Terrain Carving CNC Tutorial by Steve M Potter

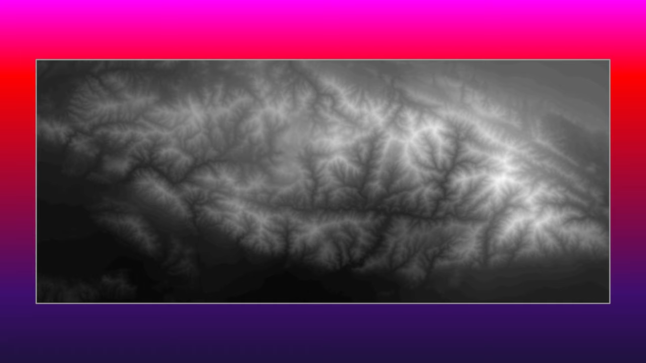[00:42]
Terrain carvings are made from a geotiff or digital elevation map where satellite data is coded, the altitude is coded, in 16-bit grayscale. Dad worked for the Jet Propulsion Lab and helped develop the side-looking radar that satellites use to create these elevation maps. These data are freely available at the USGS website. But that was in 2017.
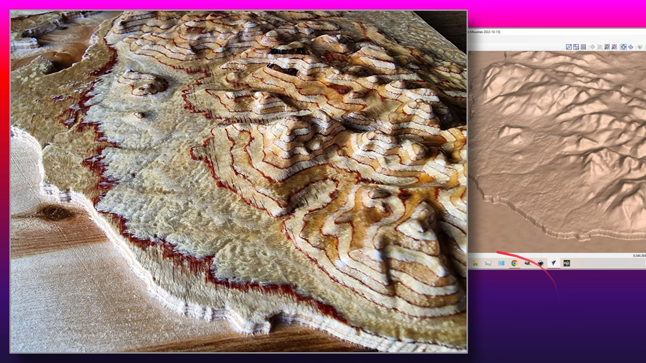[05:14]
Lots of detail is possible in these CNC terrain carvings if two things. One, you get good satellite data like this. And you use a fine finishing bit. I'll talk more about those in a minute.
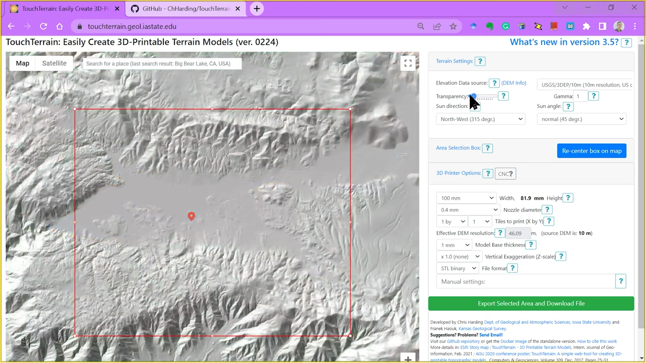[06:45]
This slider can switch between showing terrain and showing the Google Maps underneath,
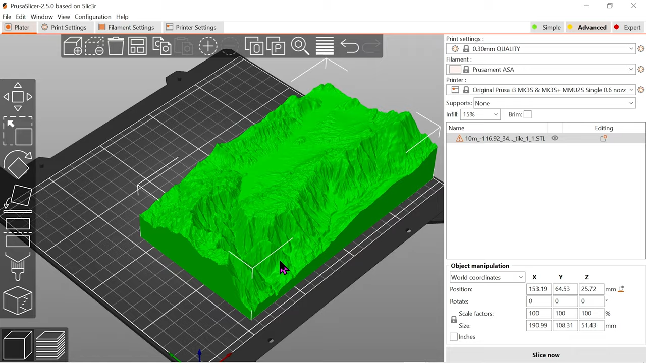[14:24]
Here you can have a good look at it and decide whether it has all the details that you want in your carving.
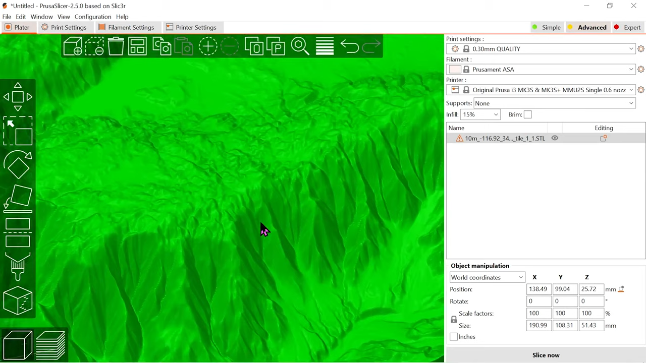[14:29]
And if not, you can go back and create a new model in touch terrain.
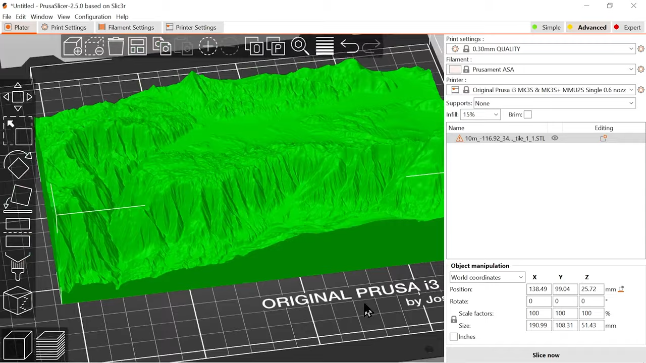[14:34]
You also want to have a look at the steepness of the mountains and whether the vertical scale is too exaggerated or too flat,